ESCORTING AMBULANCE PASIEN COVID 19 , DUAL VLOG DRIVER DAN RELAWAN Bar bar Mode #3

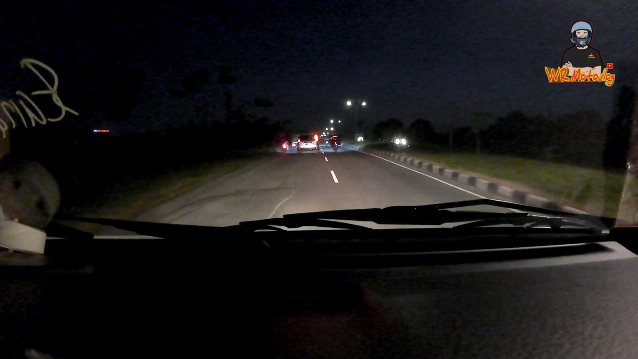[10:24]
Ini kita tadi tak kira ada jalur yang bisa dilewatin sebelah situ, ternyata jalurnya ditutup ya. Jadi ada kesalahan, agak kesalahan guys, gak apa-apa.
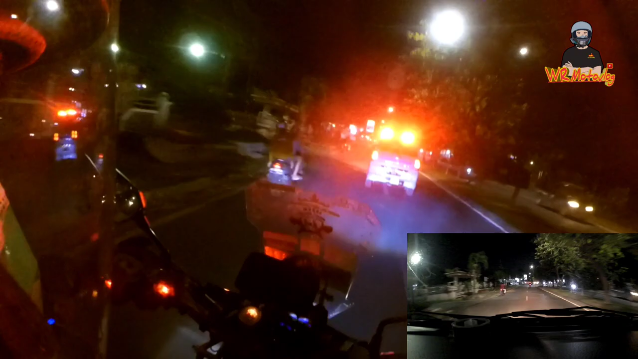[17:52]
Belakang dari lu, soalnya di depan udah ada 2 unit.
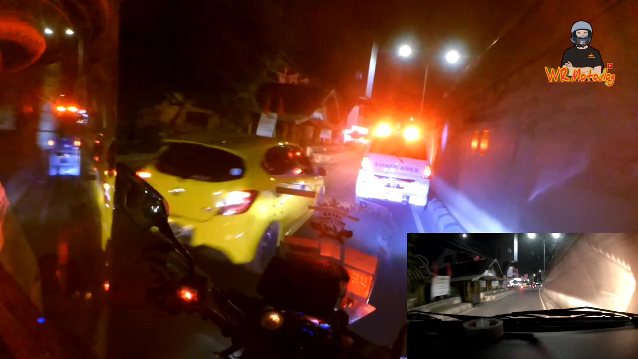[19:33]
Belakang kanan di depan udah ada dua unit ya guys.
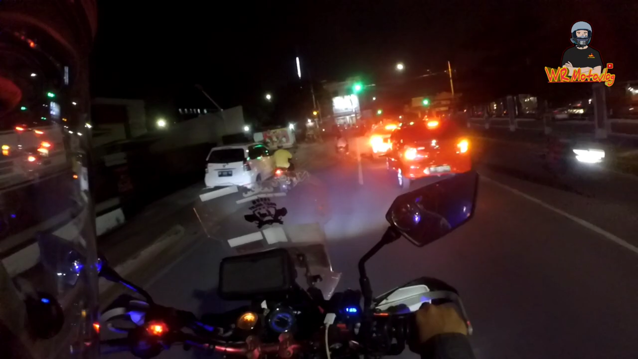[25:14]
Unit sudah masuk ke RSUD Abdul Muluk dan kami mau balik.
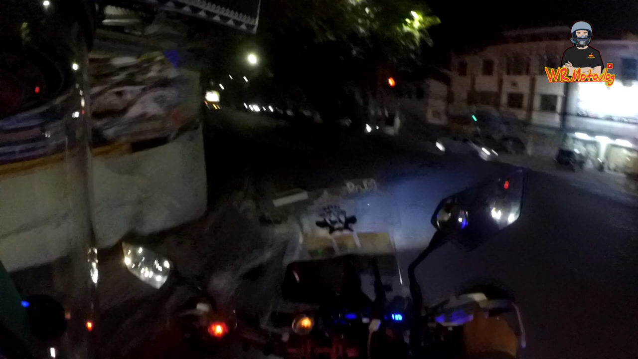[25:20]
Terima kasih untuk kawan-kawan yang udah bantu untuk escort ambulan dari rumah sakit Airan ke rumah sakit Abdul Muluk. Oke, pokoknya untuk kalian semua, kalau ada ambulan yang lewat, misalnya kalian di jalan,